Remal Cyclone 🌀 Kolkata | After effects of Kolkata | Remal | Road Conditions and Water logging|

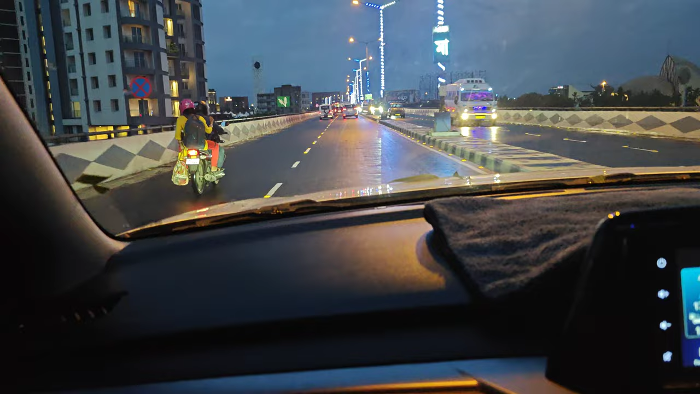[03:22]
वो हम ITC के पास पहुंच रहे हैं, आपको ITC आगे से दिखाते हैं।
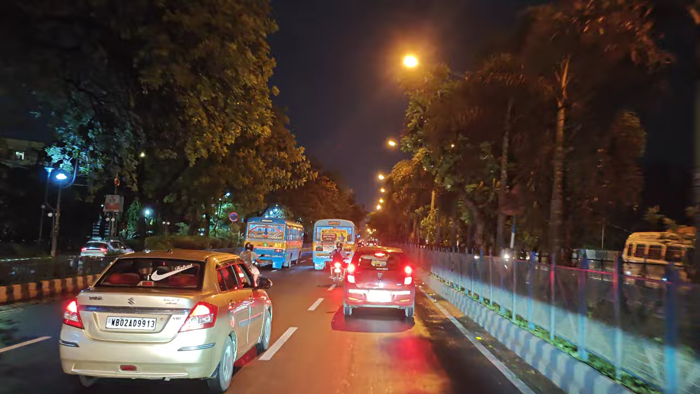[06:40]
मतलब मेन रूट पे थे हम, अंदर अंदर नहीं गए थे। तो आप देख सकते हो कि मेन रूट बिल्कुल ही ओपन कर दिया था म्यूनसिपल कॉरपोरेशन ने, गवर्नमेंट ने,
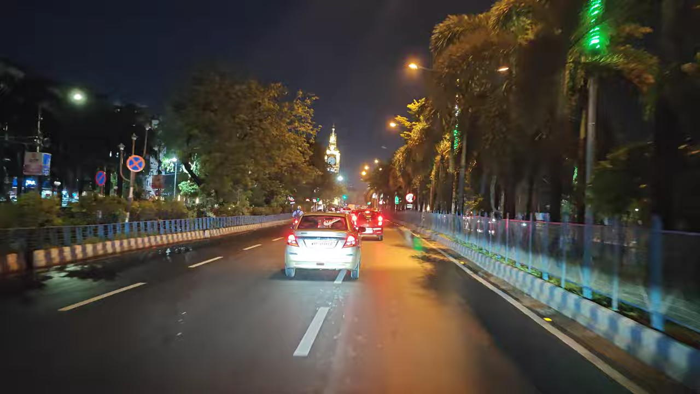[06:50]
हम अंदर जा नहीं पाए थे बिकॉज
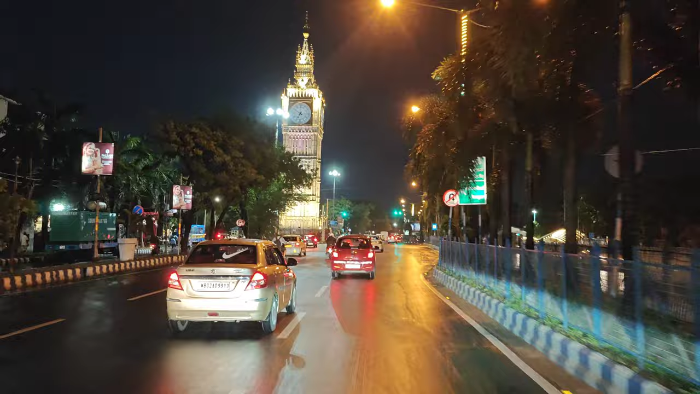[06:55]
जहाँ तक हमें न्यूज़ में दिख रहा था कि बहुत अंदर अंदर में ना पेड़ वगैरह बहुत गिरे हुए हैं और लाइट्स नहीं है।
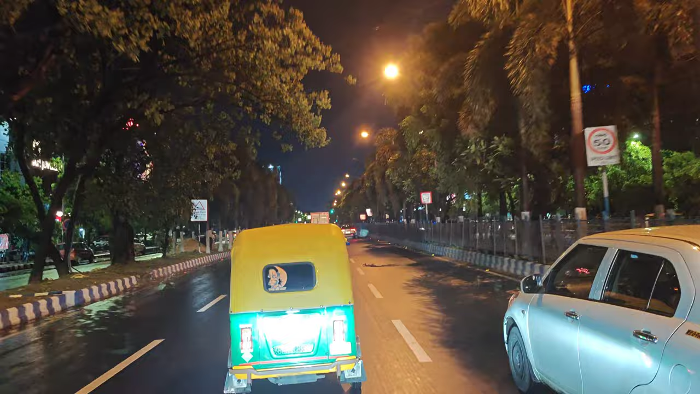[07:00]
तो हमने आपको मेन मेन रूट दिखाया है जो रोड्स ओपन हो गई थी। तो आगे भी आप देखना, अभी हम यहाँ से ना एयरपोर्ट के रास्ते तक आगे तक गए थे और वहाँ से यू टर्न लेके हम वापस आते हैं VIP रोड पे। तो यहाँ पे भी आपको बहुत जगह पे देखना पानी दिखेगा, ये सारा पानी पूरा भरा हुआ था, ये हल्दीराम का एरिया है,
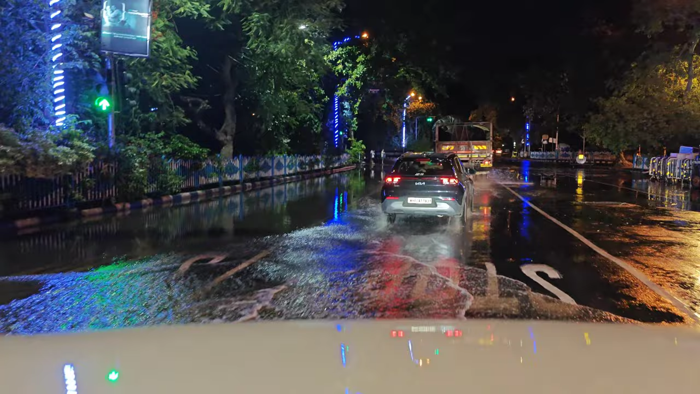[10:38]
तो ये ऑलमोस्ट लाइक रात के 9:30 बज रहे थे,
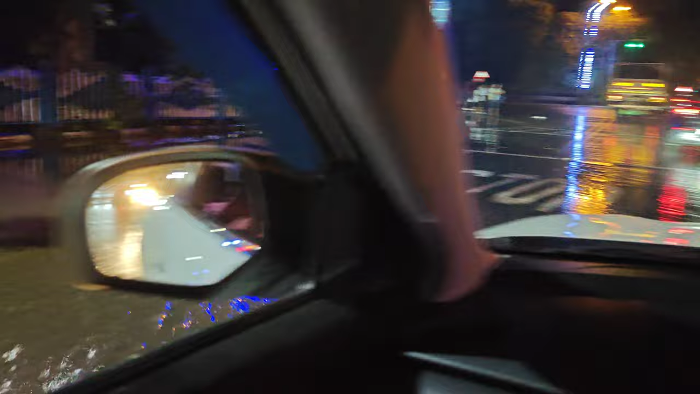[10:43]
उस समय का ये सीन है 27th of May का। तो विद दिस गाइस हम आगे आके ना फिर हम विक्टोरिया चले गए थे। अब विक्टोरिया के रास्ते में आप देखो कुछ कुछ पेड़ गिरे हुए थे और म्यूनसिपल
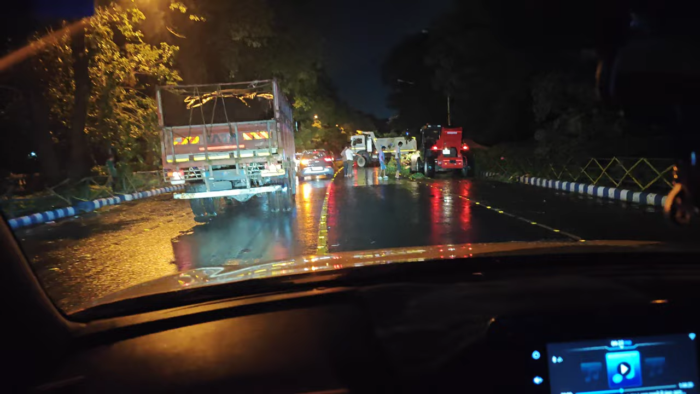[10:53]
कॉरपोरेशन के ना लोग ये पेड़ को साफ़ कर रहे थे।
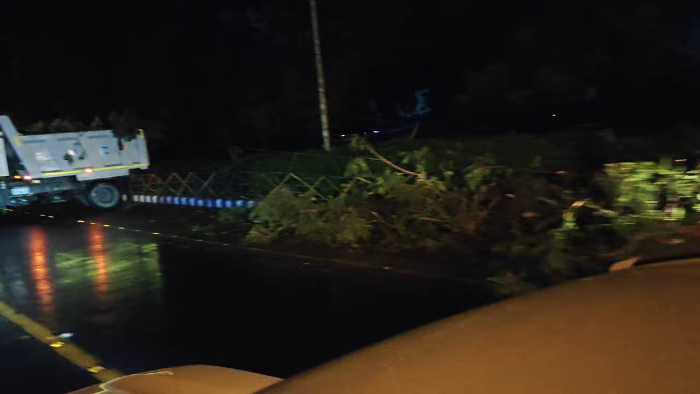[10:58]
अब देखो ये मशीनें लगी हुई हैं, ये उठा के इस ट्रॉली में डाल के यहाँ से क्लियर कर रहे थे ताकि रास्ता सुबह क्लियर हो जाए।
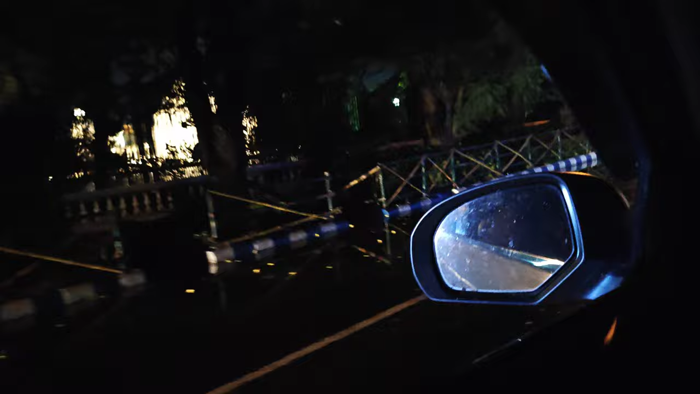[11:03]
उसके बाद से हम अपना विक्टोरिया मेमोरियल आए, विक्टोरिया मेमोरियल में कुछ कुछ गाड़ियाँ खड़ी थी,